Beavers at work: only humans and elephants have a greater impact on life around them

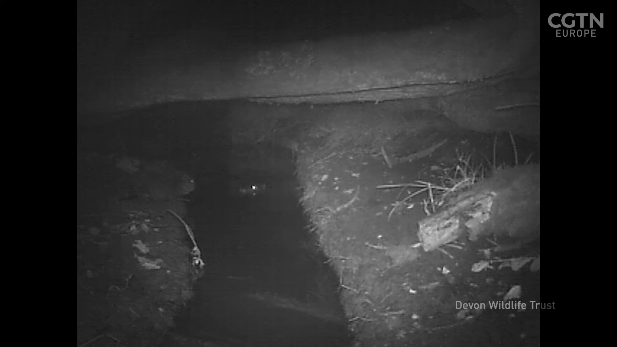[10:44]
it's all about giving them that access to a safety channel, if you like, and then they can be relatively discreet at swimming off.